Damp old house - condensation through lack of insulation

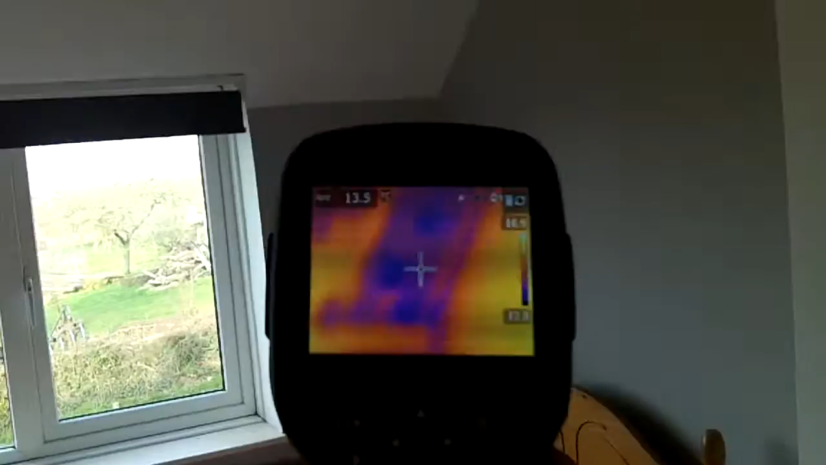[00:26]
There we go, there's the thermal imaging camera and we've got a panel on the wall and you can see that there are dark spots
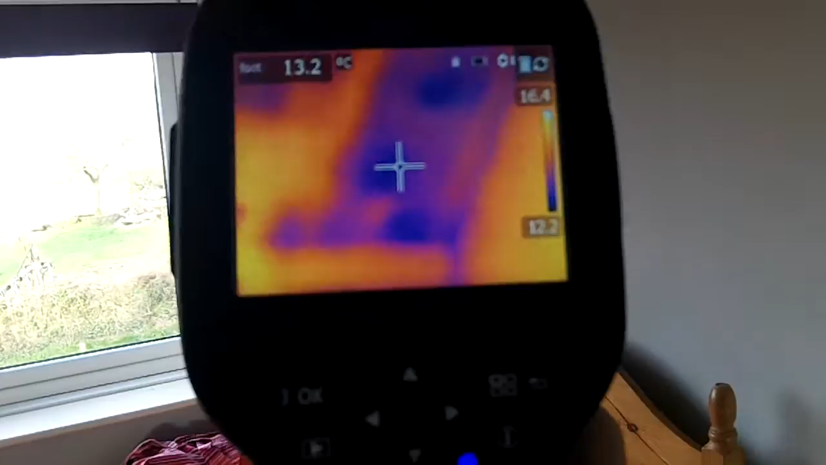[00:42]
On screen: spot 13.2°C
which are exactly where the little damp spots are.
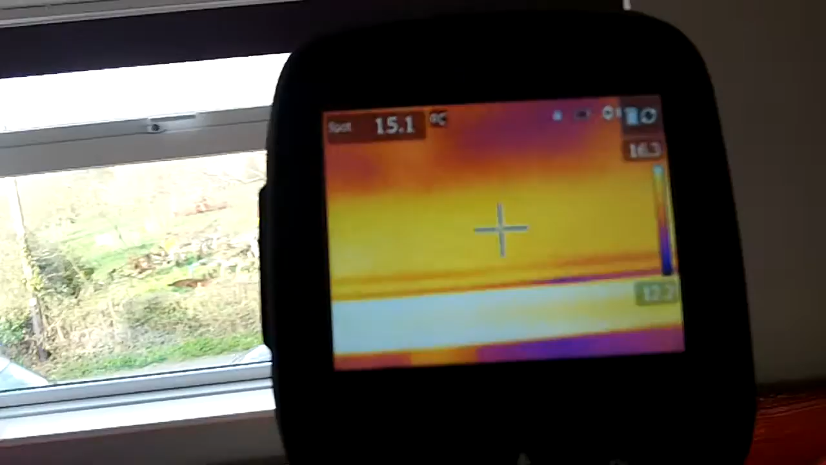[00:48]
On screen: spot 15.1°C
And if we then move across to that one where it's dribbling down the wall
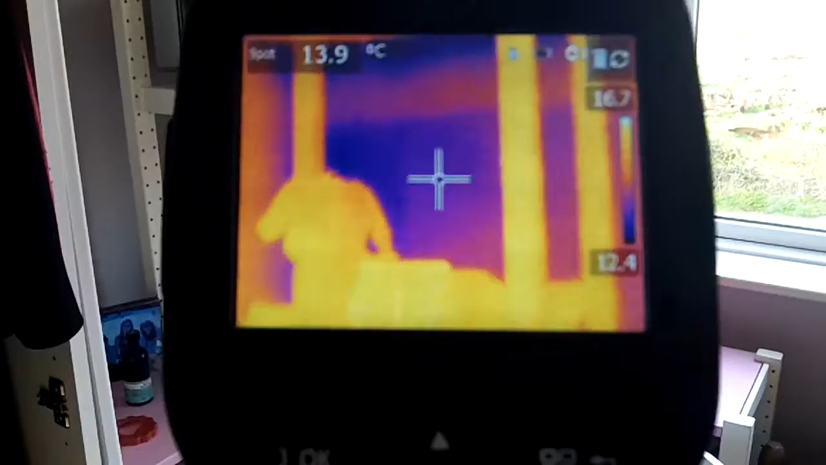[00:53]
On screen: spot 13.9°C
you can actually see a very very cold dark spot.
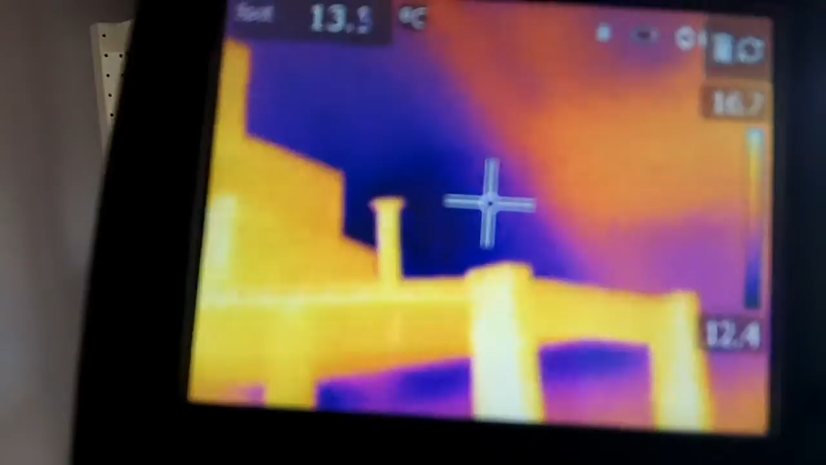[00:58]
So that's just pure condensation.
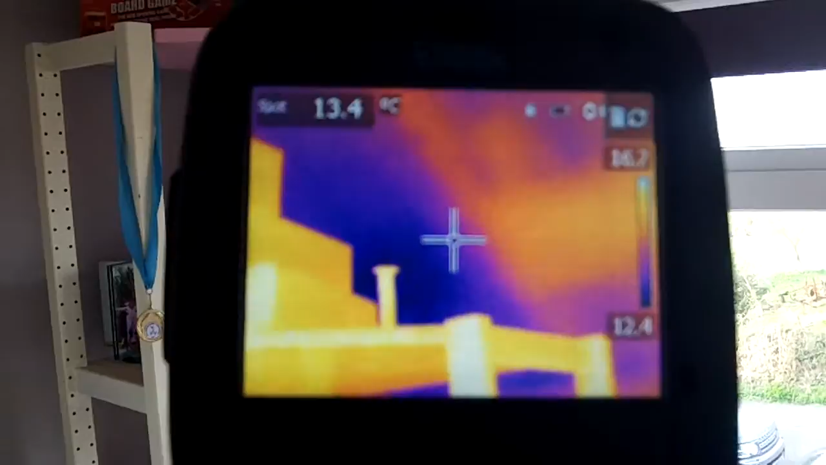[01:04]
On screen: spot 13.4°C
It just goes to show lack of insulation in that bit of a roof and it's causing a problem.